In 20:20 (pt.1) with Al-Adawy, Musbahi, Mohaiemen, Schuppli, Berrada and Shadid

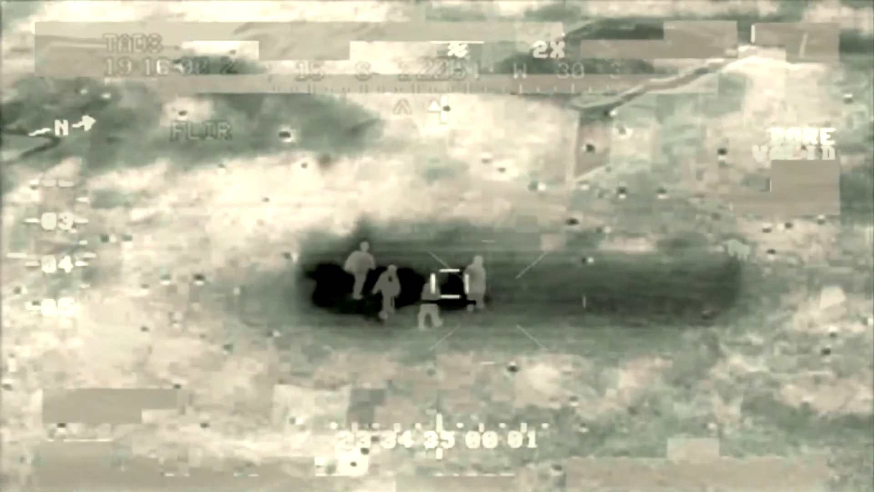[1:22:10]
The guy that was running forward, he's missing his right leg, and I watched this guy bleed out, and I mean, the blood is hot. As the man died, his body grew cold, and his thermal image changed until he became the same color as the ground. I can see every little pixel if I just close my eyes. End quote. This literally chilling account of the chromatic transformation of a thermal image in the aftermath of a US drone strike over Afghanistan was recounted by Brandon Bryant,